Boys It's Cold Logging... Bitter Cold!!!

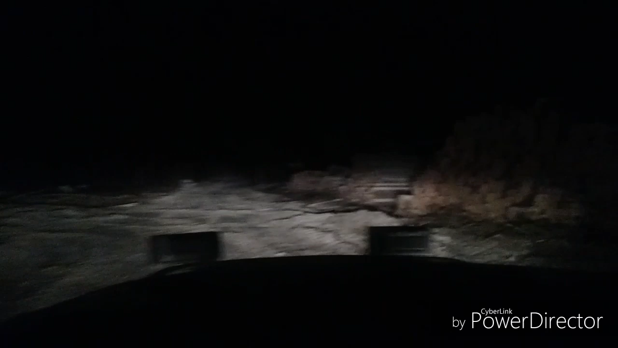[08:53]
Maybe a little later than that. Well, we got some spruce to haul, don't we boys? Oh man, more spruce and a little tamarack. A little more tamarack. That must be balsam. I don't know what that is.
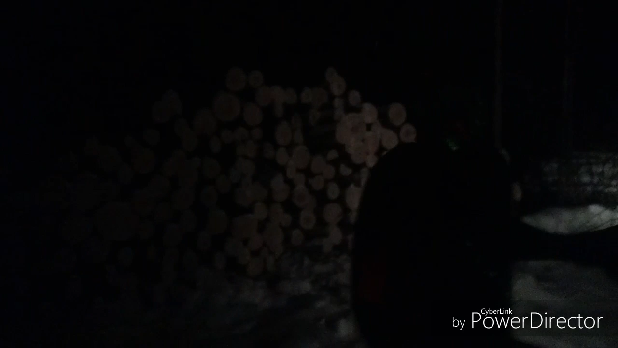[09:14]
Geez, it's aspen. He slashed some of the aspen. Huh.
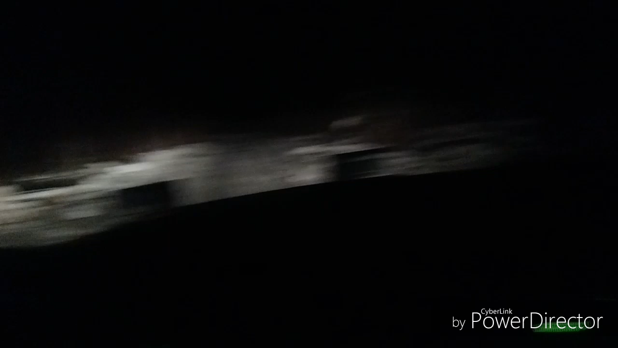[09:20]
A little birch. Dad brought the grader here and widened out the snow banks.
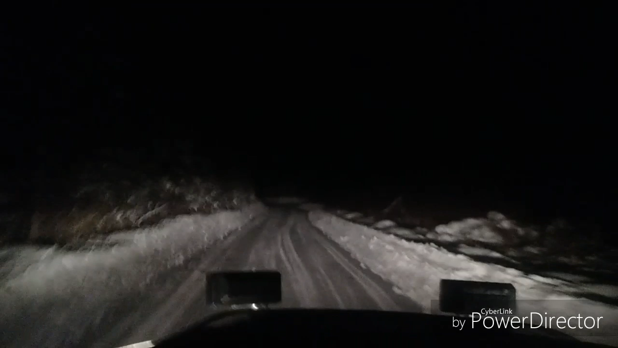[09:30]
It was kind of a narrow road. So yeah, this is a lot better. Oh, and there's a truck turnout. Good idea. Gotta have somewhere for trucks to meet. Good idea to stay on the road too.